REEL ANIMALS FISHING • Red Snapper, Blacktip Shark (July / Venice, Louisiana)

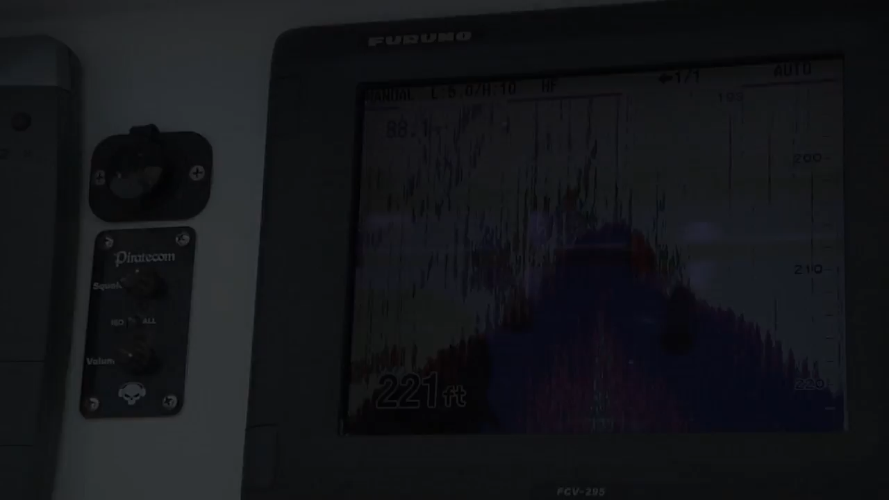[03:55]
On screen: depth 221 ft
and this creates a great ambush point this is where the bait is gonna stage and this is where you're gonna find
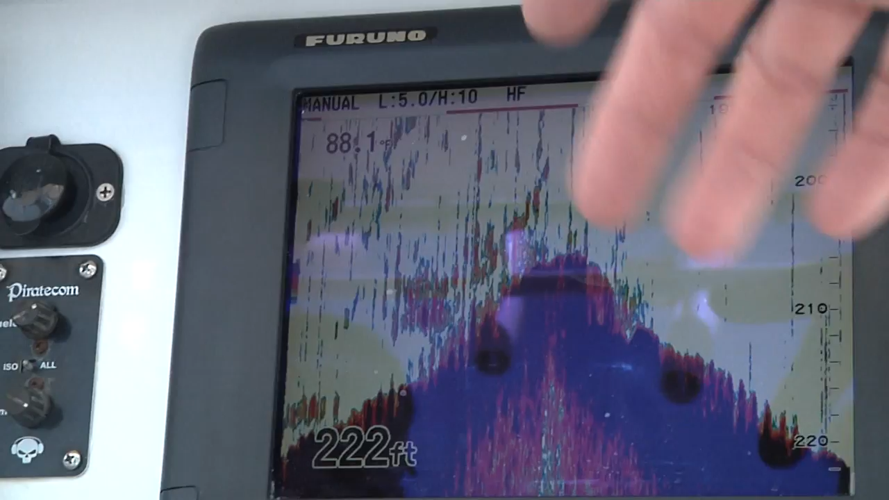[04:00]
On screen: depth 222 ft
all these different species that's why the American red snapper here the AJ's are here the sharks are
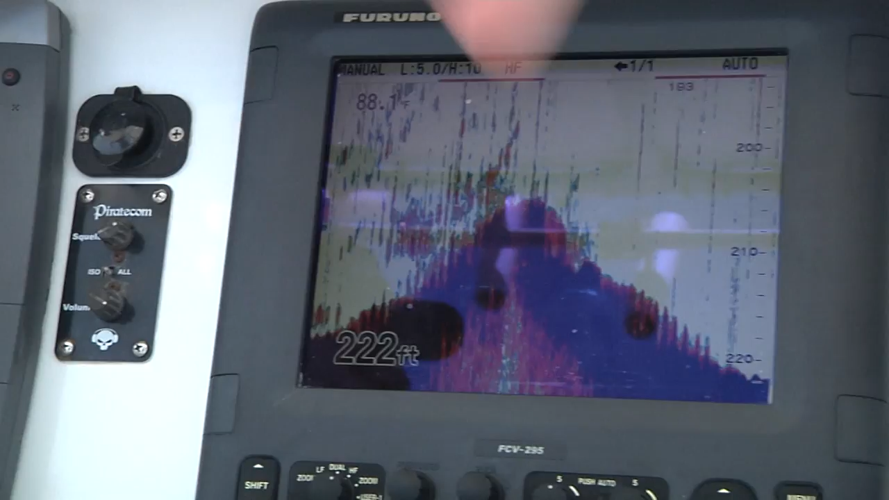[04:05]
On screen: depth 222 ft
here there's grouper here scamp here you name it it's gonna be holding on pieces like this
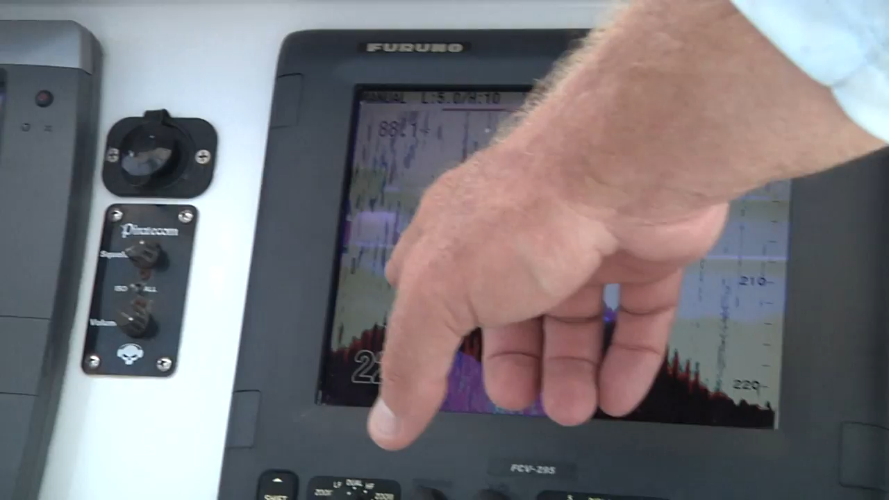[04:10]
and you can tell all the fish that are on there by all the color going on right there get